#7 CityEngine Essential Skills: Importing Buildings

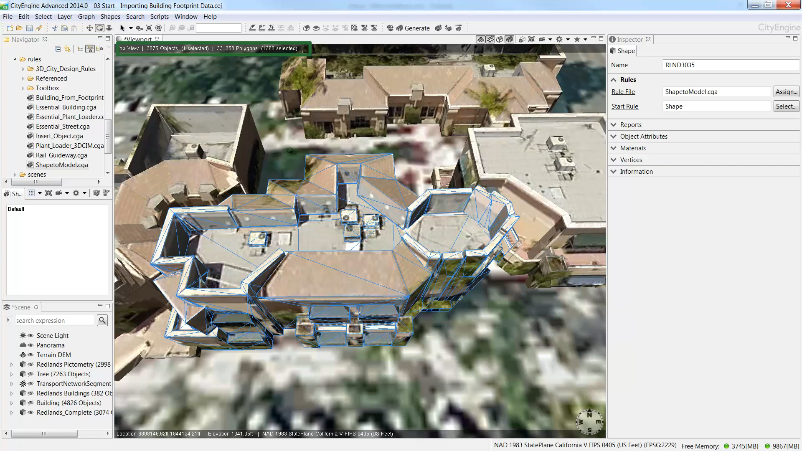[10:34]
The total polygon count can be seen here. And if you make a selection of a building, the polygon count updates.
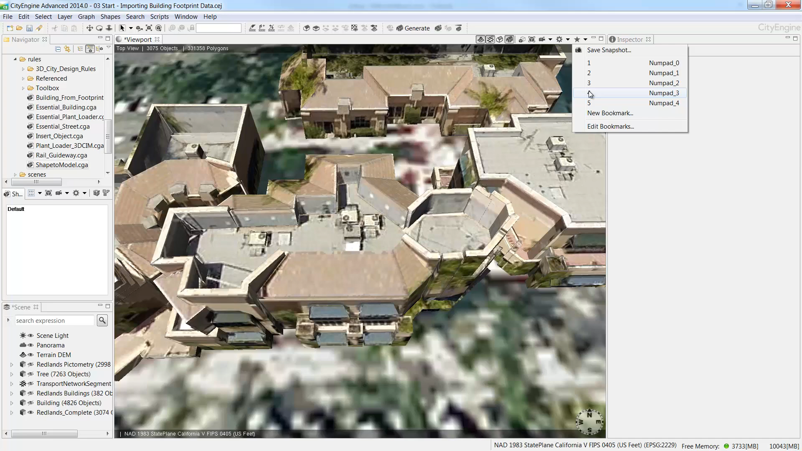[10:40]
So let's select a pictometry building.